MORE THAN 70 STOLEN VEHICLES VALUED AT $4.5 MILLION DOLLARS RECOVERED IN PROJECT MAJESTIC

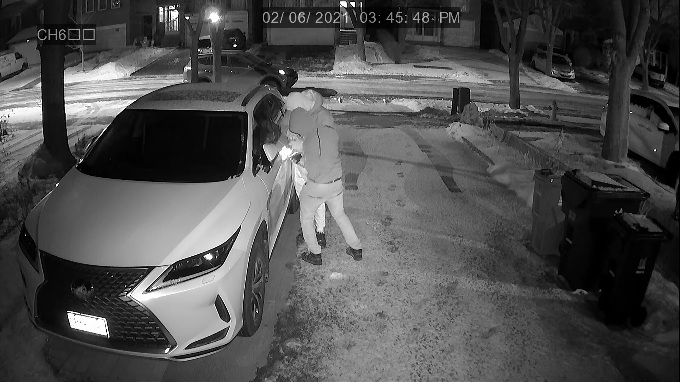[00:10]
Typically what we were seeing was the groups of thieves would target affluent residential areas in the GTA. They would generally scout cars in the early evening hours returning in the early morning hours.